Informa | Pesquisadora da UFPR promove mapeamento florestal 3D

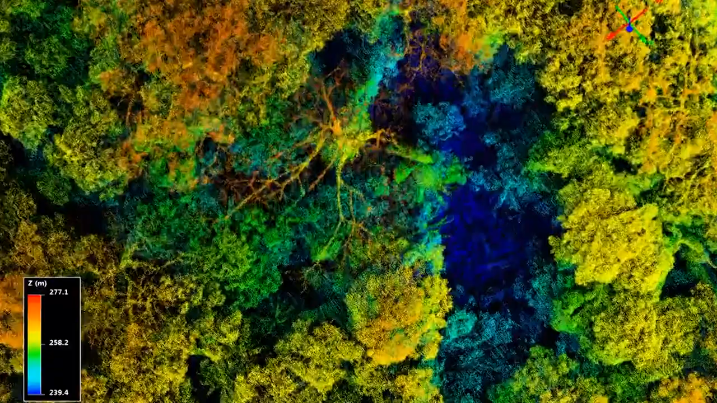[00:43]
Com elas, é possível criar um mapa 3D de uma floresta com informações como volume, biomassa, altura das árvores e até a saúde das folhas.